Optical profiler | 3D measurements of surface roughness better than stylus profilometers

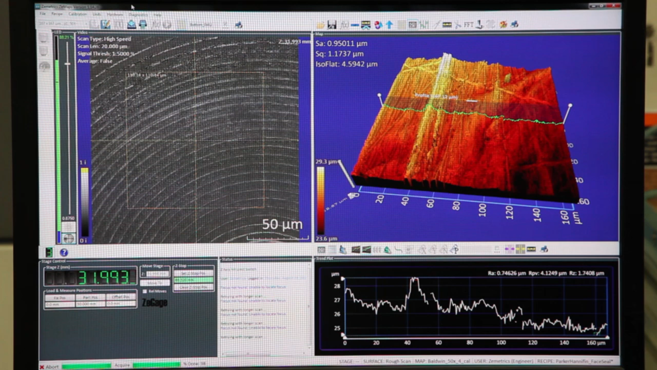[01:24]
In just a few short seconds, we have a 3D surface map of the data.
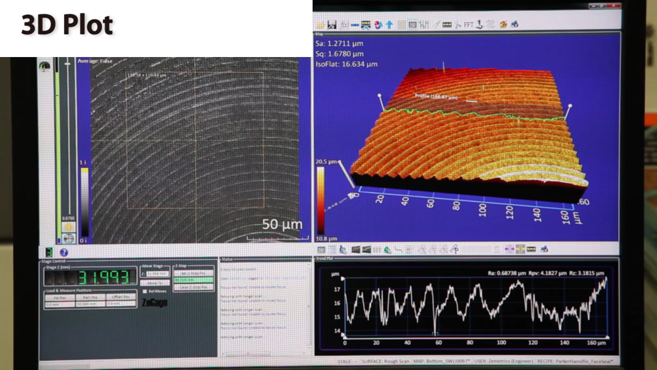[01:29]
Here in the 3D plot, I can rotate the data. The surface roughness values are ISO 25178 compliant. In addition,
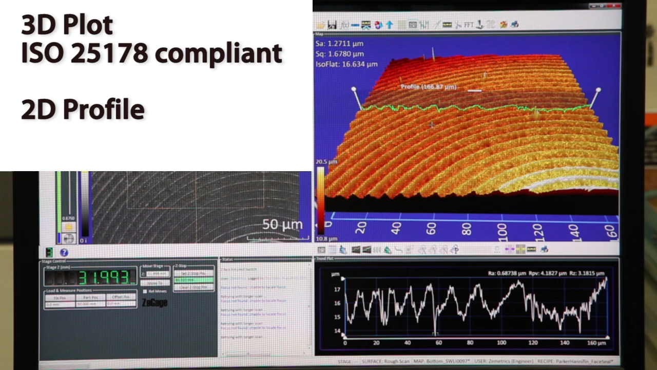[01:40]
we have the 2D profile slice that we can drag around into the cross section at various segments throughout the data. These values are ISO 4287 compliant.